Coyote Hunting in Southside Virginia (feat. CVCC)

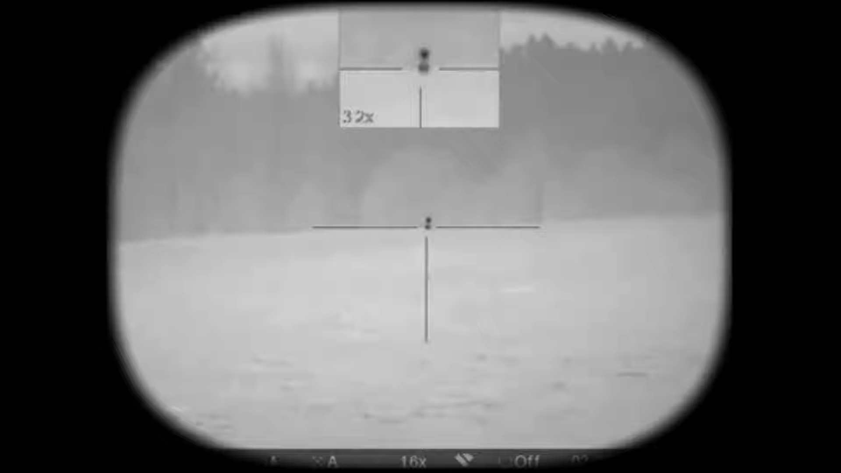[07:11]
don't move. I'm on the one on the right. There's three of them. Let them come in. Look, they're coming.